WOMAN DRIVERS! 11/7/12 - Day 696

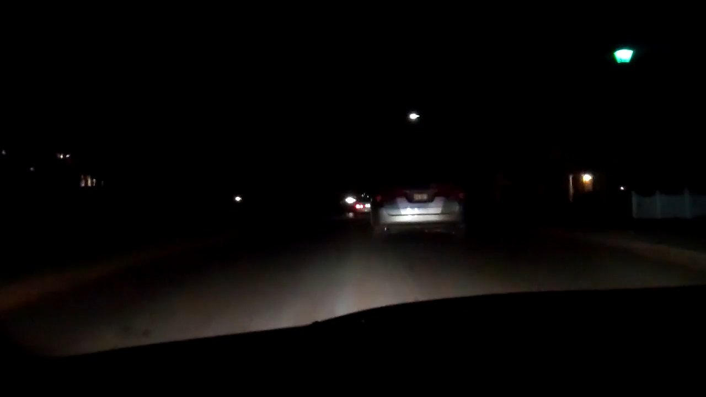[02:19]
Just my headlights reflecting off his taillights right now. It's a fairly new Odyssey. And tonight, noticing this, coming home from the grandparents' house after the hike this afternoon,